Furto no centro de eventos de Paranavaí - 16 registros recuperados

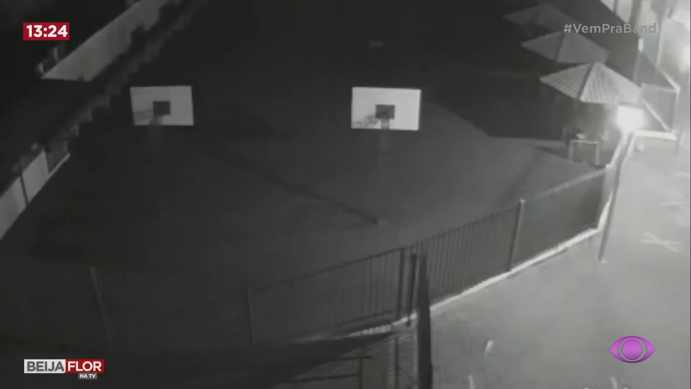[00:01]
Imagem de uma câmera de segurança mostra a ação do ladrão depois de ter furtado mangueiras de hidrantes de um colégio em Paranavaí.